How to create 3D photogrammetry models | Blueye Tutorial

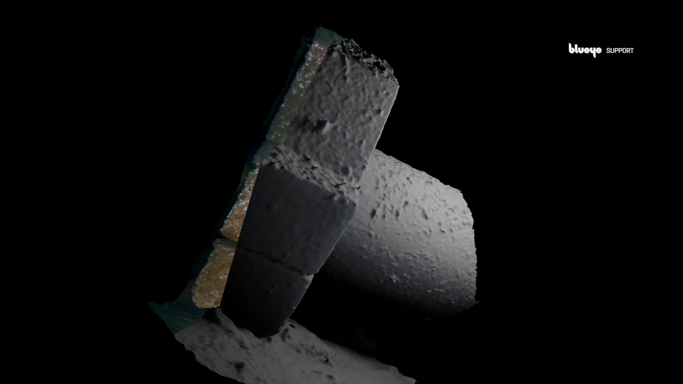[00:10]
You will learn how to create scaled models like this out of your underwater assets. Begin with shooting some video in a grid pattern by going up and down and sideways with a drone.
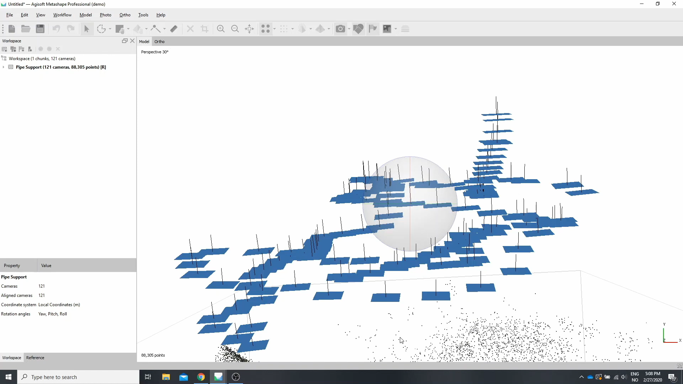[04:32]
And these points down here are the actual model. So if we press our middle mouse wheel and drag up, they will come into view. Do that. Do that. That's our actual model.
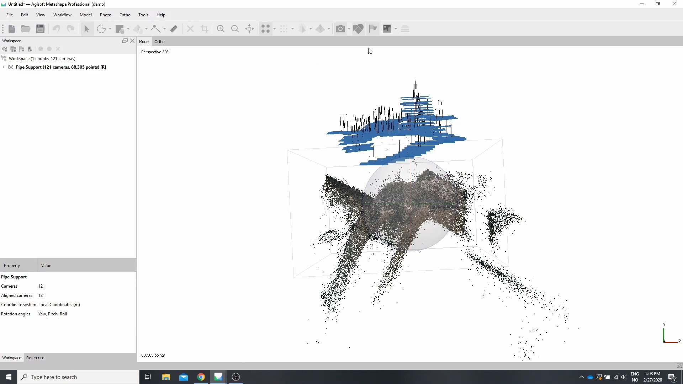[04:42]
Now you can scroll to zoom out and press left button to get the model into view.
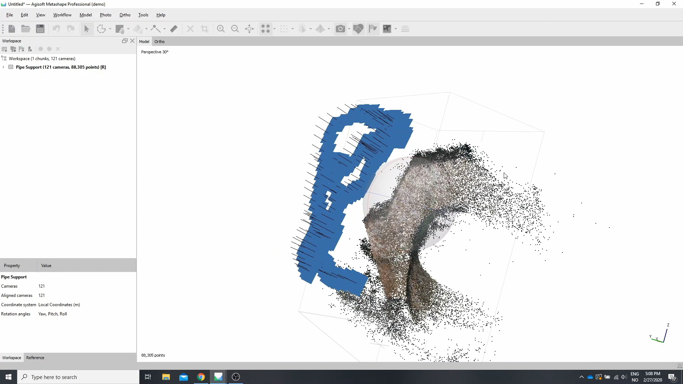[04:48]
Toggle Show Cameras.
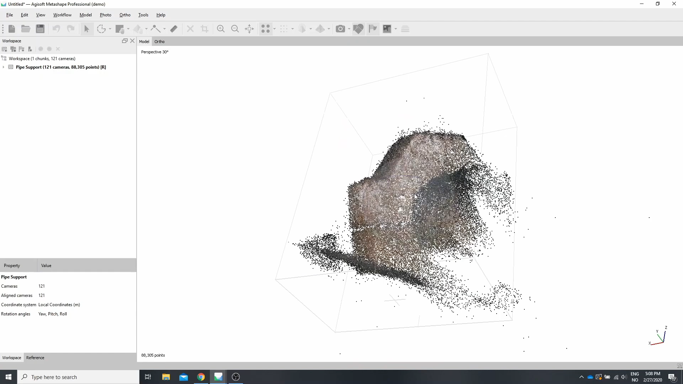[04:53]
I'd like you to pay attention to these points here
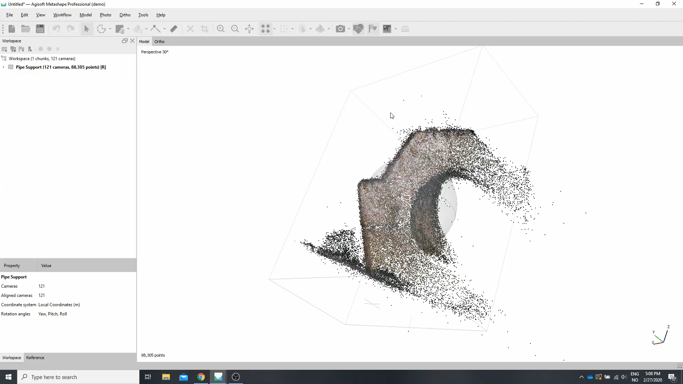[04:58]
and the kind of points that are here. These are called outliers and they need to be removed for getting a good model in the end. There are two ways of doing this. There is a manual.
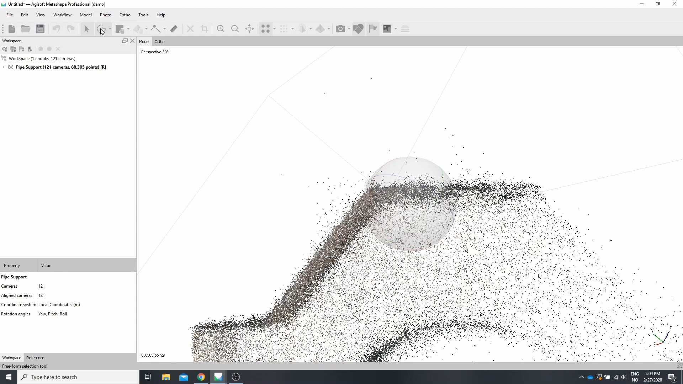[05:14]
You could use the free selection tool, for example.
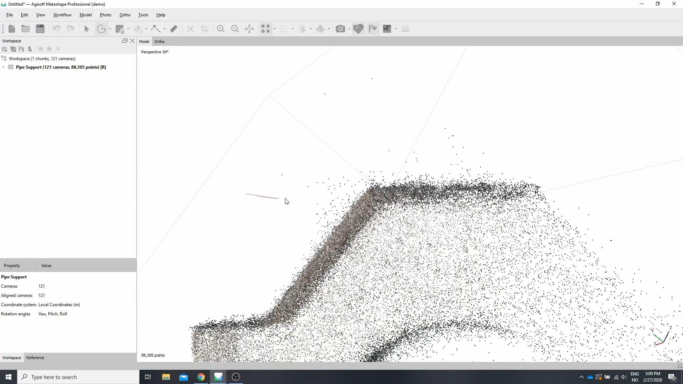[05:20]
Select by pressing your left mouse button, dragging around and press delete. The automatic version of doing this is to use the gradual selection tool in Agisoft.
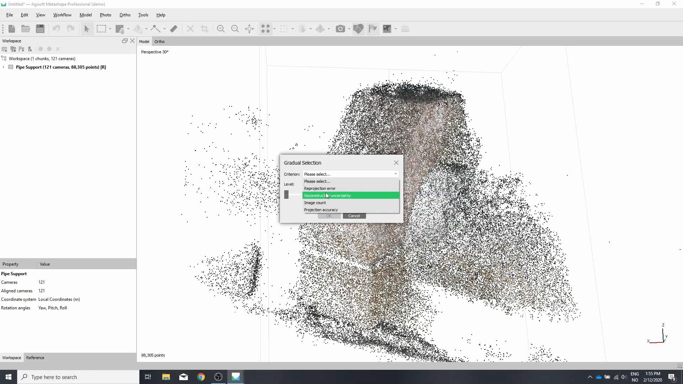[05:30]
Pick what metric you want to use. Pick, for example, 10% of the points by sliding the threshold. Press OK to select. Press delete to remove.
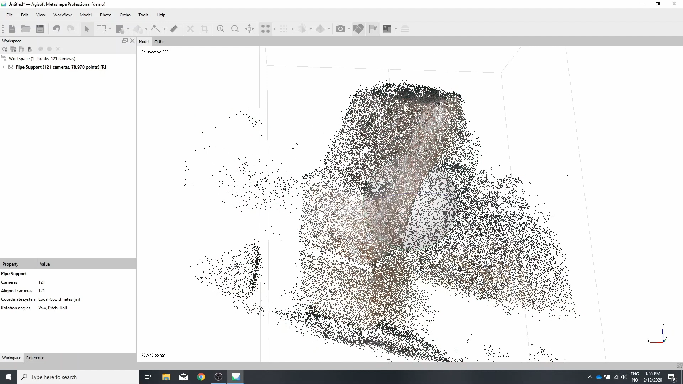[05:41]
Now go ahead and re-optimize your cameras. So go into Tools, Optimize Cameras. Select all camera parameters. Press OK.
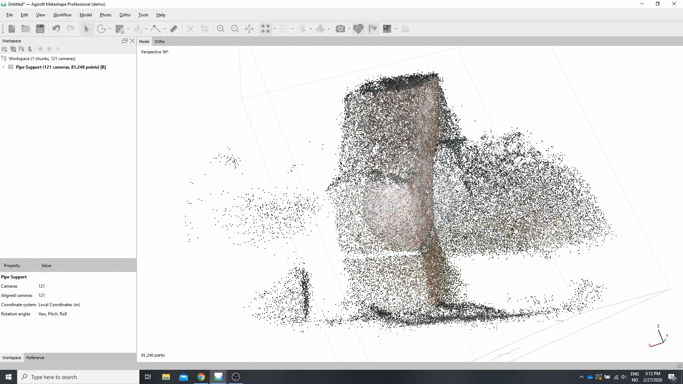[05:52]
Workflow, Build Mesh. We use the sparse cloud and no limits for the phase count by typing zero.
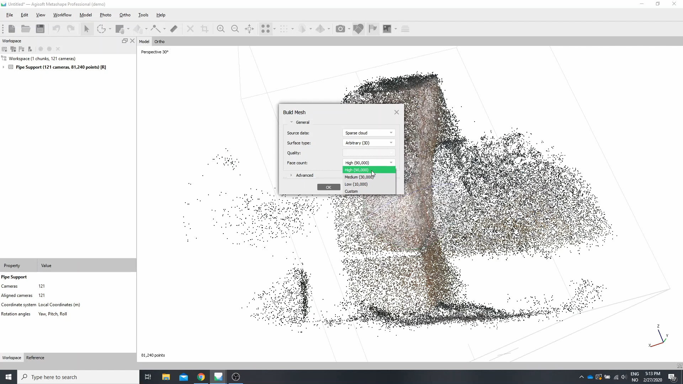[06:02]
Under advanced, I leave it as defaults. This step is fairly quick.
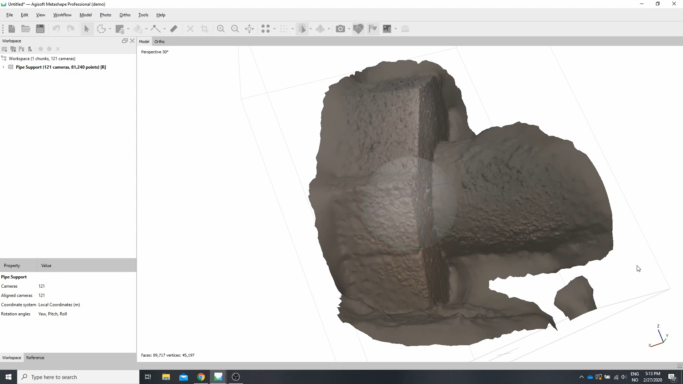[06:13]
And we now have a model with a correct geometry, but it's kind of underwhelming in what you can see.
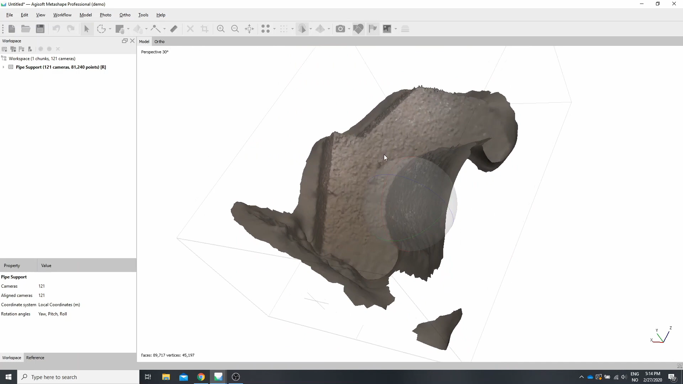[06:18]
The trick to be able to see more in our model
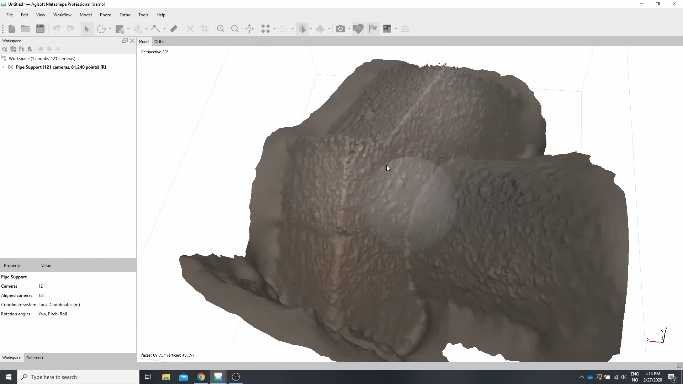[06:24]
is to build a texture and look at the texture, but use the model for measuring and the overall geometry. So to build a texture,
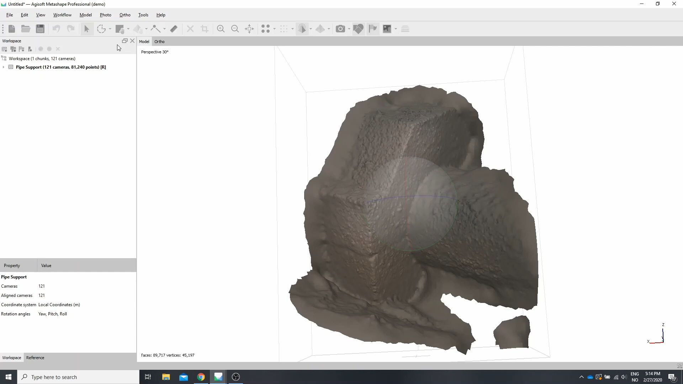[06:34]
you'll go to Workflow, Build Texture. We want to do a diffuse map using our images that we just aligned. Generic, Mosaic. I find that one single 4K image is usually sufficient. You could go lower for lower memory usage. Under advanced, enable hole filling and enable ghost filter.
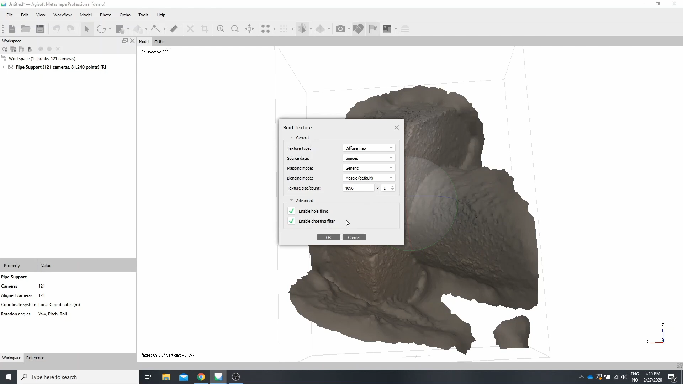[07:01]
Press OK. The model is now done and you can see that now with the texture on, we have a lot more detail to work with. And because we used the reference files from the drone, we know at what depth we are and we also know what size things are. So if we go to this ruler tool here, we can pick a point. So for example, maybe we wonder at what depth is the pipe at.